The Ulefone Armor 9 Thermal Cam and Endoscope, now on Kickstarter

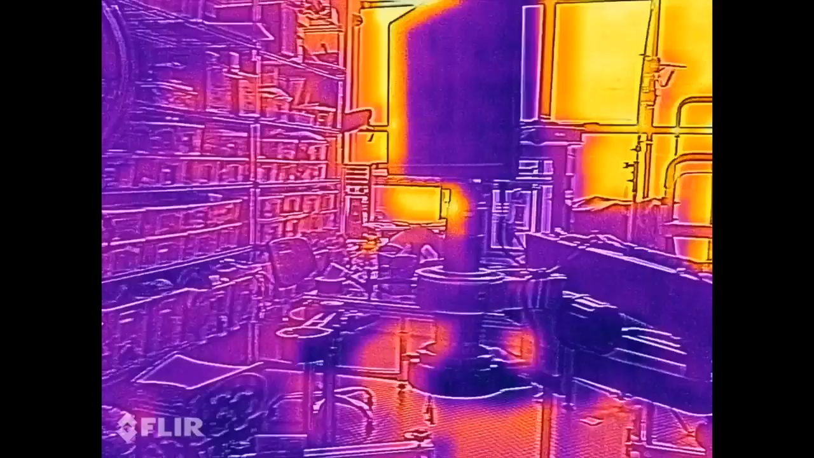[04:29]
And you can see the AC part is darker than the other part.